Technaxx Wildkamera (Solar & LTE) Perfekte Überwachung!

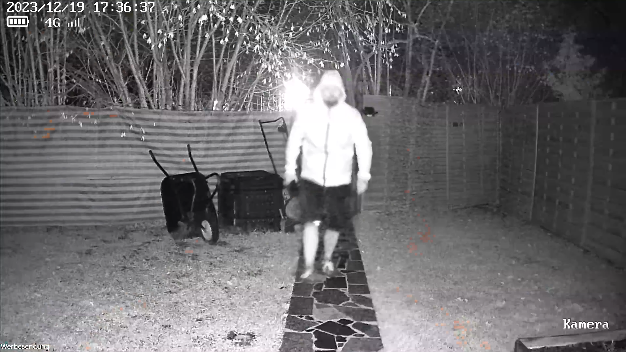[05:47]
Wenn man das natürlich unendlich vergrößert auf dem Computer, ist das schon stark verpixelt.
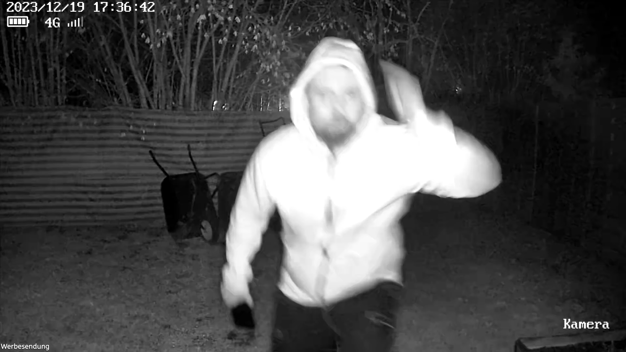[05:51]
Hier haben wir die Infraroteinheit. Und zwar sind das maximal 15 Meter Bewegungssensor PIR.